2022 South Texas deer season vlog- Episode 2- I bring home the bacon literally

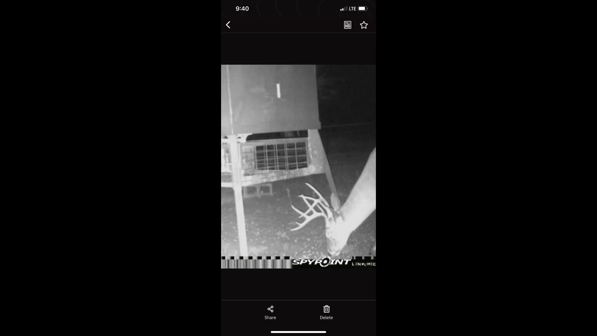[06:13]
Here's a trochan picture of the deer in the previous clip, not a bad young nine pointer we have
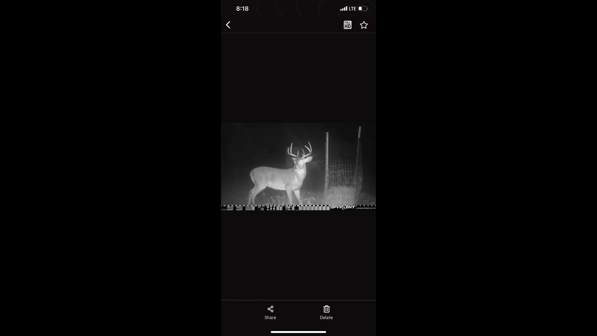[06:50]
so here's a buck that we got on trail camera I've never seen him before it looks to be pretty mature like a big six pointer but has a little point coming off his left beam pretty interesting thanks again for watching